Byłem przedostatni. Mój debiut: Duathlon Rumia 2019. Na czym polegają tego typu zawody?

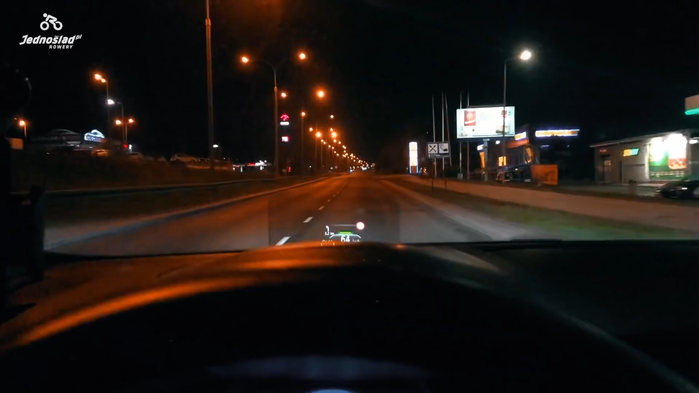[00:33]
Autostrada, tempomat, 3,5 godziny i już jestem w hotelowej windzie.